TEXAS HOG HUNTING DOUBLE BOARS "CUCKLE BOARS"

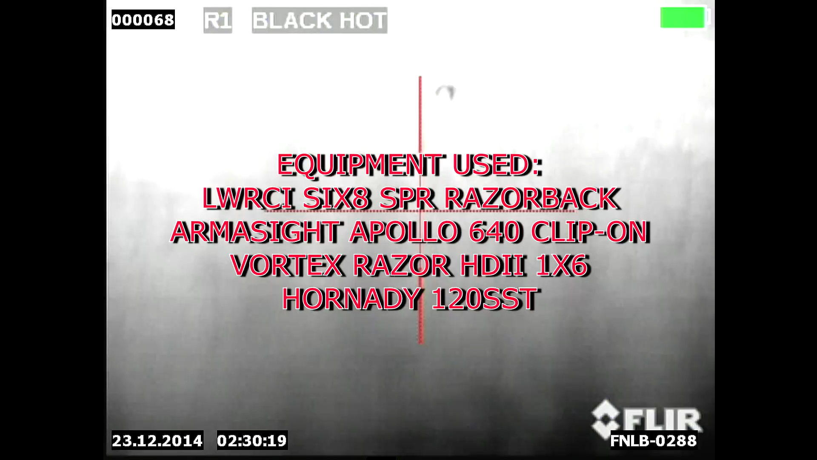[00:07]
In this video I'm going to show you an example of why you should stay still, not move up right after you make your kill, and scan the area. Here's a lone boar. He's feeding in what used to be a hay field.
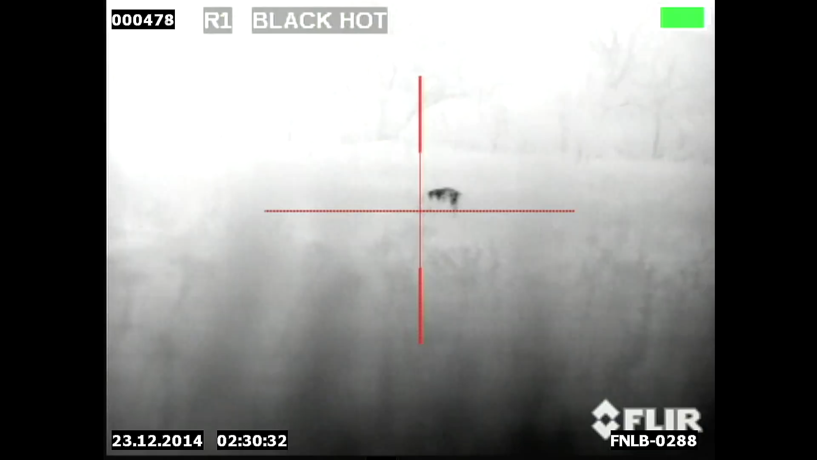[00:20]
It's down in a river bottom. The river is right behind those trees as you can see in the back.
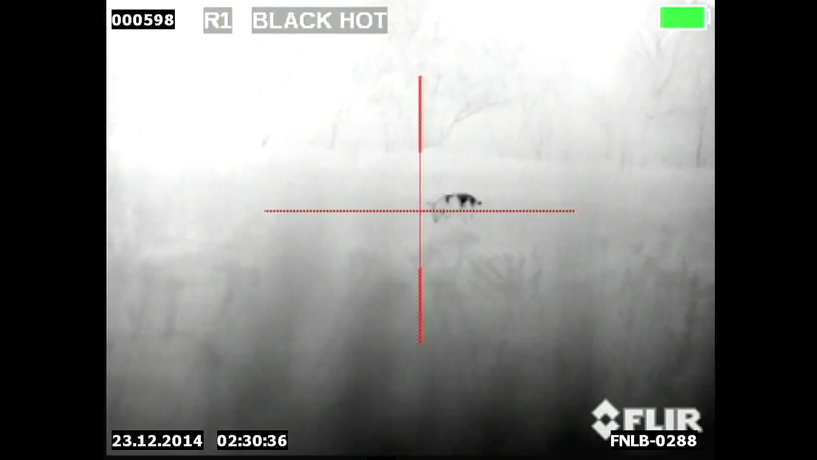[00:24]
It's very thick. He's actually in one of the clear spots in this field.
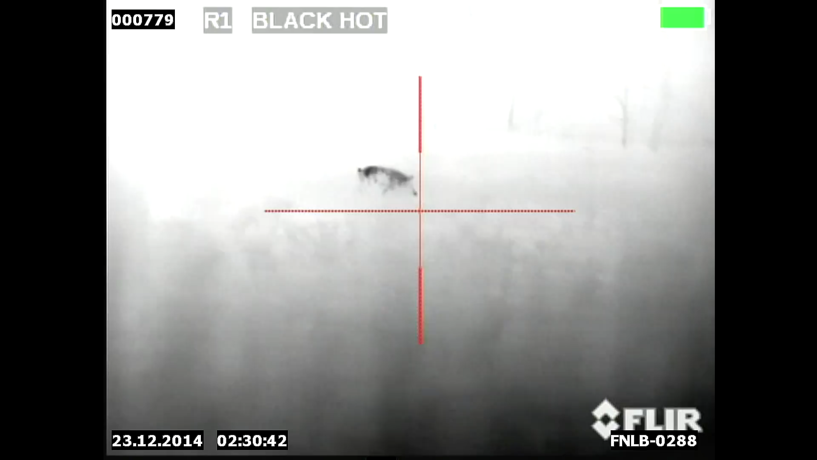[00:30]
As you'll see here in a minute, other animals totally disappear even with the thermal.
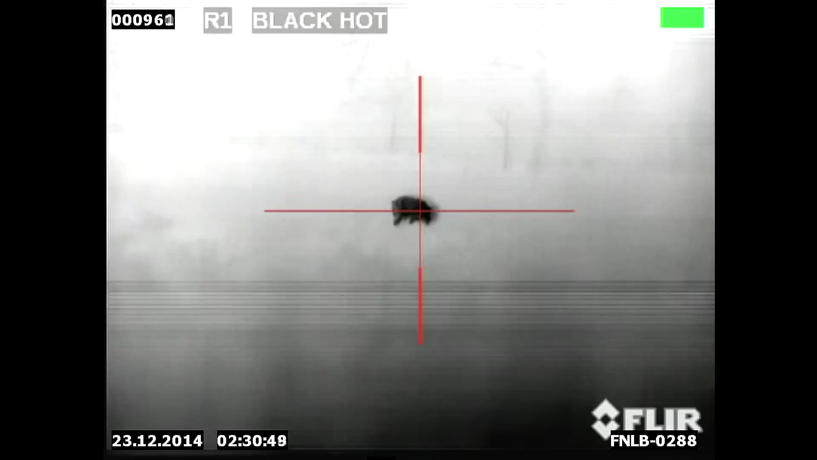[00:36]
So I take him out. Now we'll pan over to the left. There's hogs out there. That's about 800 yards. They're in an oak field. Then in between the hogs and myself, you'll see that black spot that was a doe. You can just see her head above the thick brush. Like I said, nothing's been done here in this field for a while. The brush has overtaken it. She actually has a limp. Something's wrong with one of her front legs there.
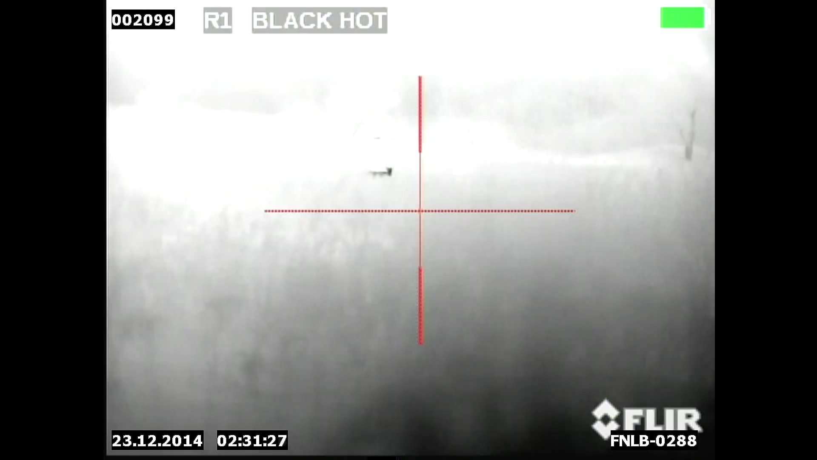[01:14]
But that's how tall the brush is. You can see the top of her head and the top of her back. I'm actually on a small hill on an elevated spot looking over the bottoms here. It's also very foggy down there.
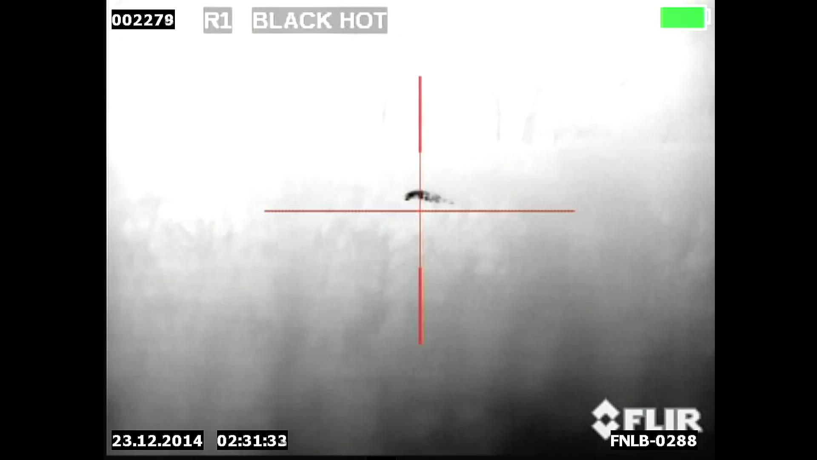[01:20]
That's why it looks a little washed out in the background. Now as I'm panning around, I still haven't moved. I've taken my one suppressed shot. Here's an armadillo right there in the corner.
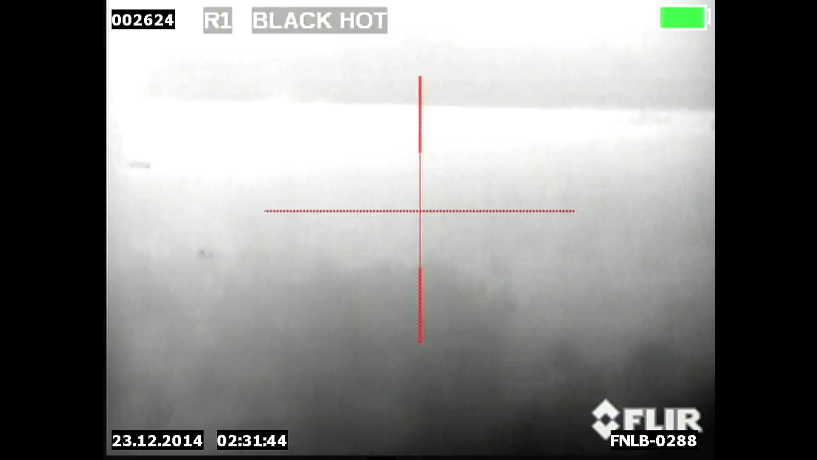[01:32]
And then there we have another boar that's off by himself. Now the wind is blowing from right to left. He's heading into the wind right there. And as you can see, this stuff is so thick, he just disappears again, even with the thermal and me being on an elevated spot.
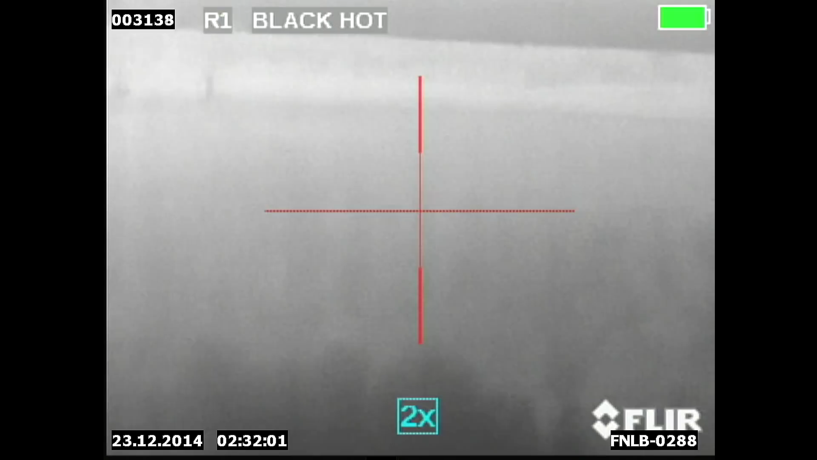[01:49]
You see just a flash of heat there every once in a while.
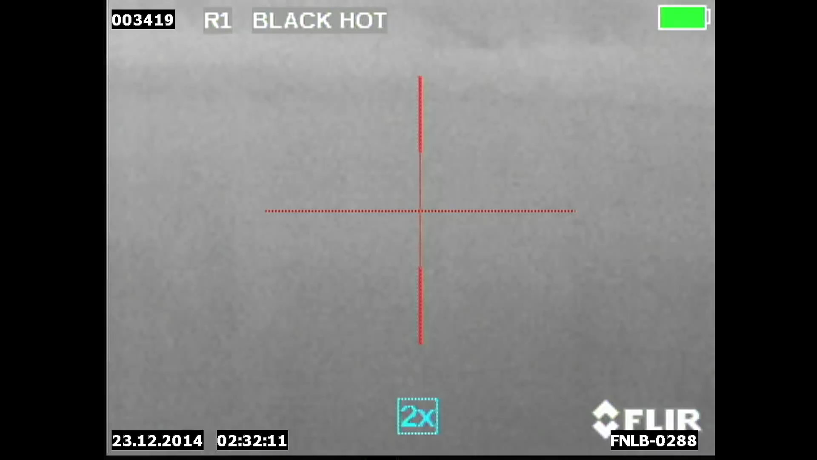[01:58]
So I know he's out here. I accidentally hit the digital zoom.
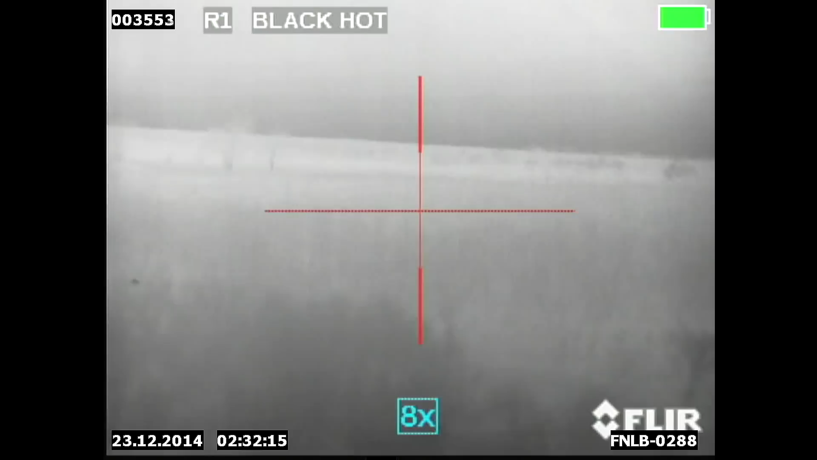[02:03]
I'm trying to get back and zoom with my scope. There's the doe again. I'm checking on the original boar because we all know they can get back up sometimes.
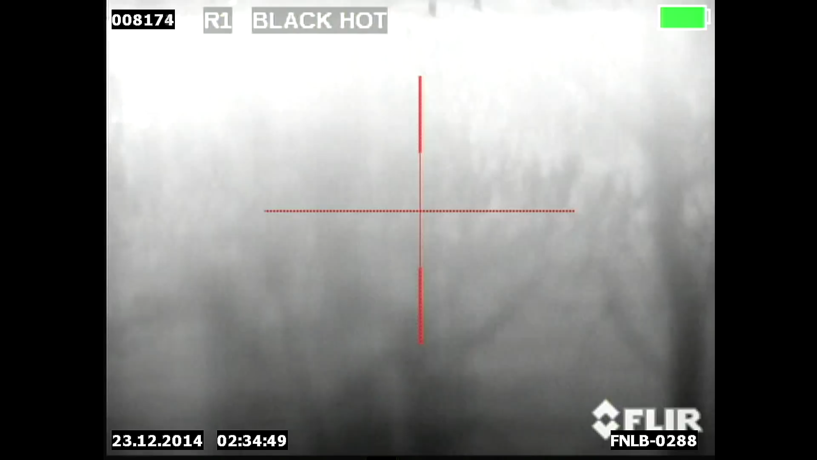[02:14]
They're pretty tough. Now I fast forwarded about two minutes here because he disappeared.
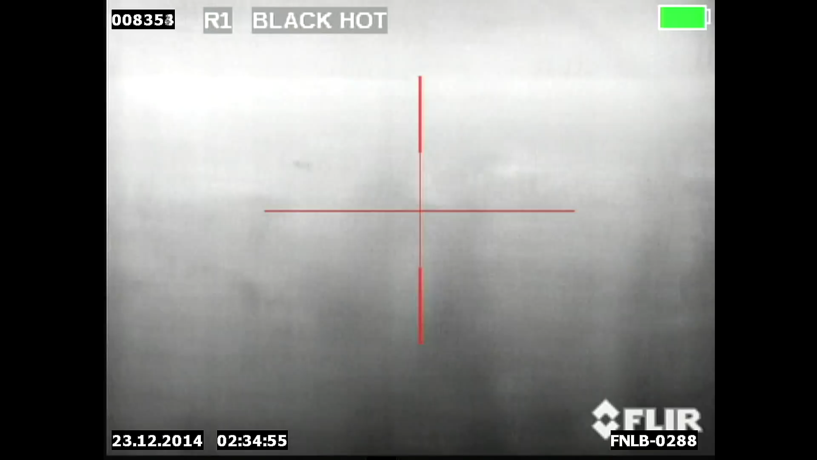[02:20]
There's a rabbit. He's worked his way almost to this original boar I've shot.
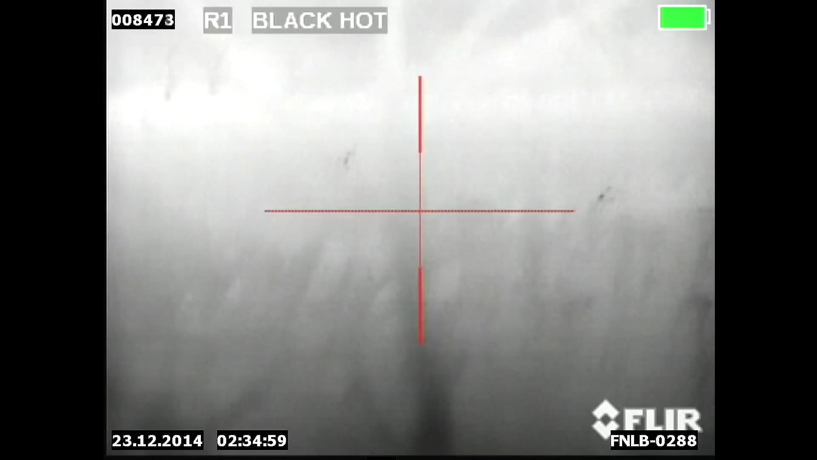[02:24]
He can smell them. The wind, the original boar is upwind from him.
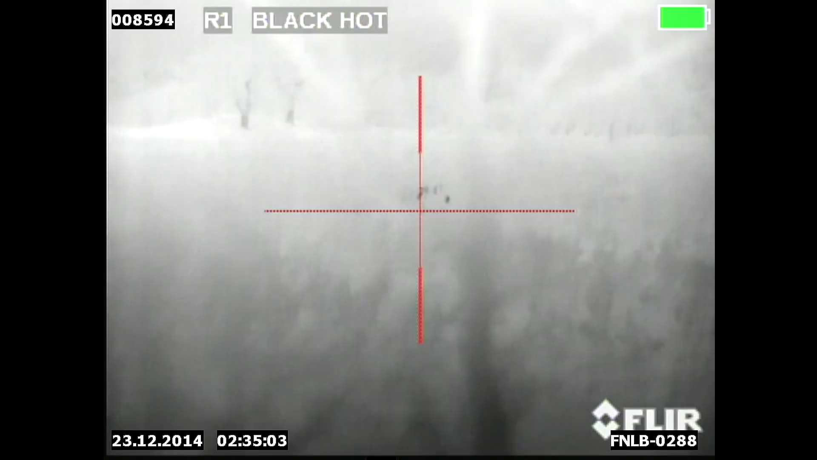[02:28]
And I don't know if it's a dominance thing. I don't, these boars weren't together. These boars, you know, were definitely big enough to be a part. I don't know if he's thinking that he's in his territory or what, but he's going to check it out and it's going to cost them.
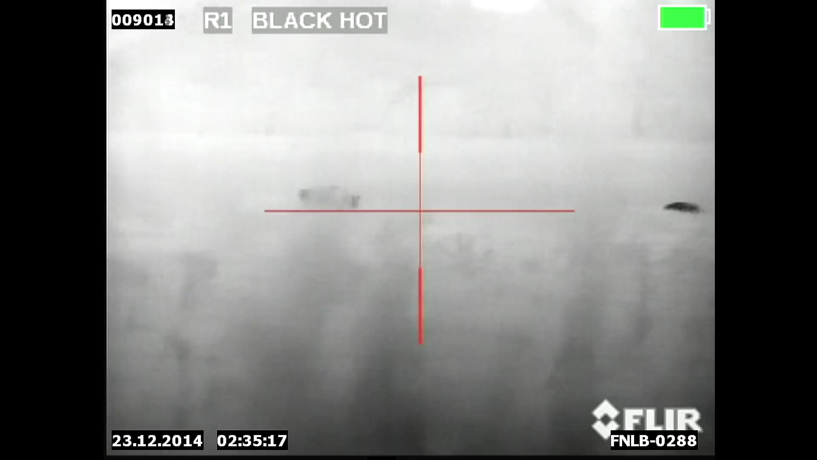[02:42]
Now if I had to just run in there and gone to check out that other pig, I would have never seen this guy.
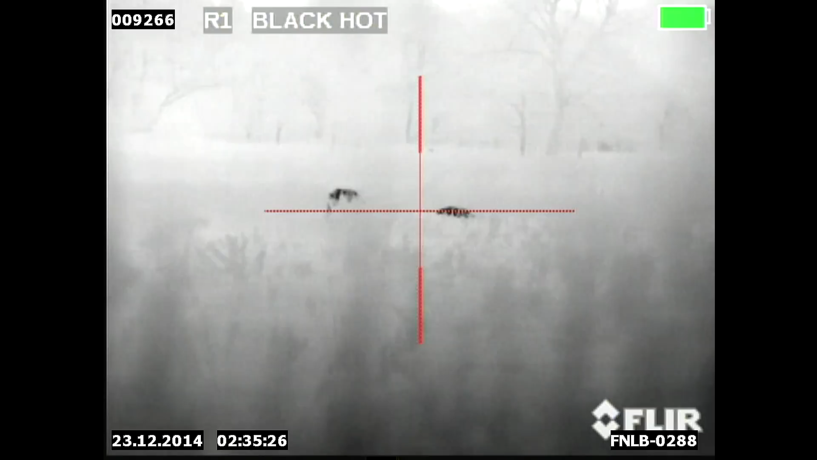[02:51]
This is why you want to check because they will come back out after you fire especially.
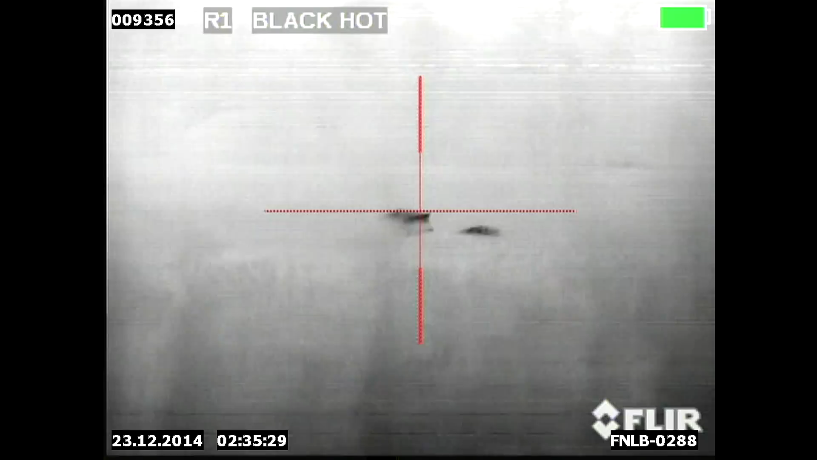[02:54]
And there he goes. He's dead right there too.
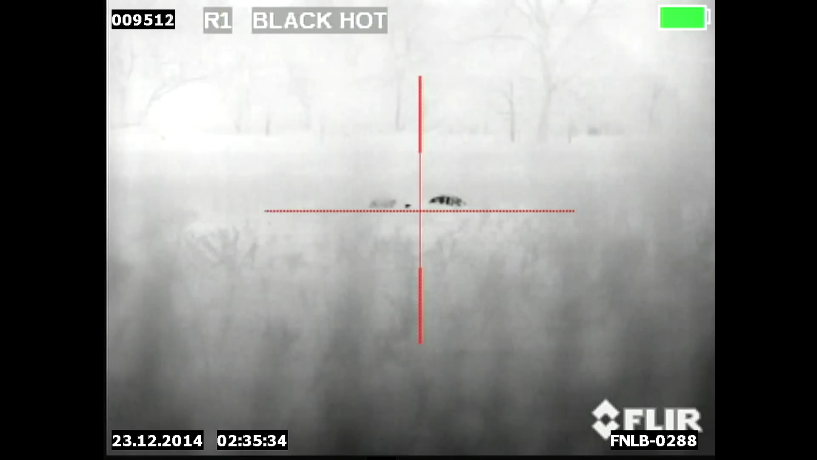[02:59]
Two boars down side by side.